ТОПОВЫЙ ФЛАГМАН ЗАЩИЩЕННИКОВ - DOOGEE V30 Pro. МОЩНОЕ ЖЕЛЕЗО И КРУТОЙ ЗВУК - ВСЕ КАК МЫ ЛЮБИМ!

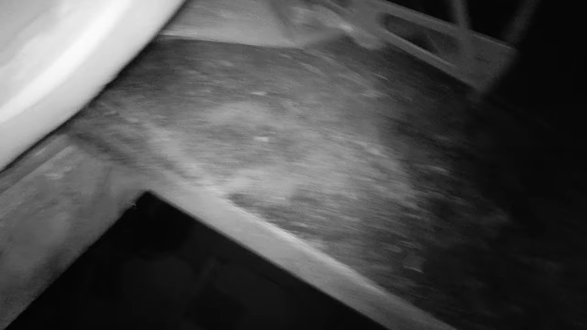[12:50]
Я в подвал спускаться не буду. А то я упаду, наверное, еще что-то себе разобью. Вот так покажу.
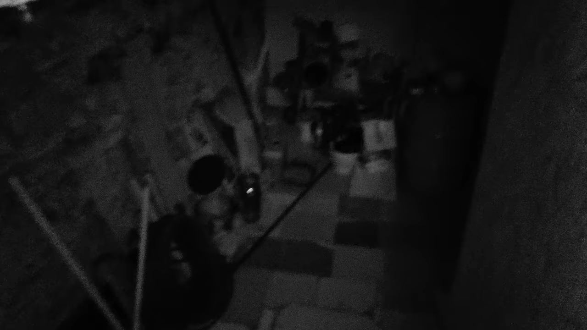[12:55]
Там вообще ничего не видно. Вообще. Темнота.
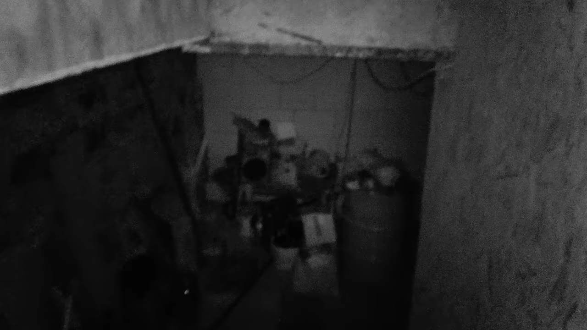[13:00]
Вот так снимает камера ночной съемки. Видно хорошо. Так.
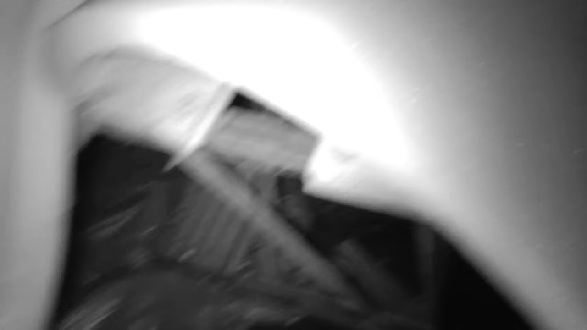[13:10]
Теперь надо аккуратно. Ой. Чтобы не упасть. Обратно.
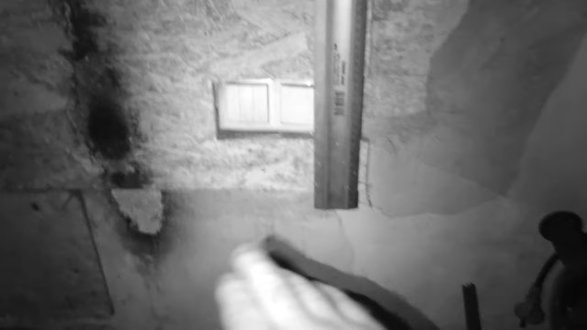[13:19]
Я сейчас не вижу вживую. О. Все. Пошел свет. Покажу еще камеру ночной съемки с близкого расстояния.